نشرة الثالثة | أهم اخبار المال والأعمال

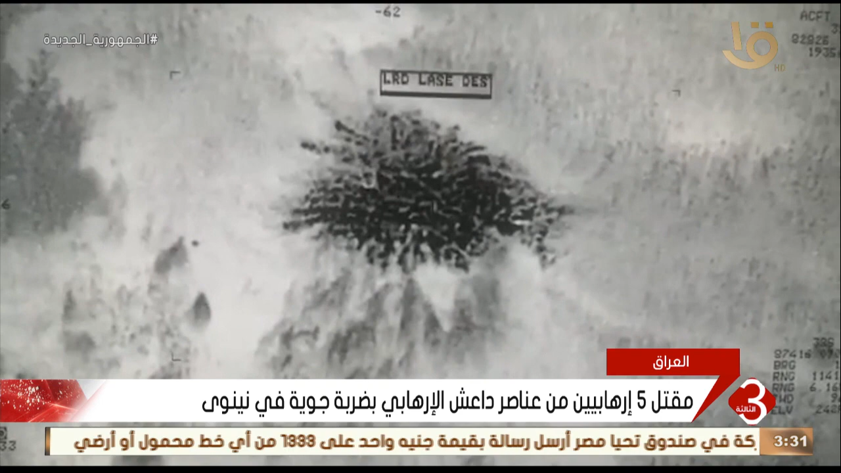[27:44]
قيادة القوى الجوية دربات جوية بواسطة طائرات استهدفت خلالها هذا الكهف بصورة دقيقة أسفرت عن مقتل خمسة إرهابيين من عناصر عصابات الداعش الإرهابية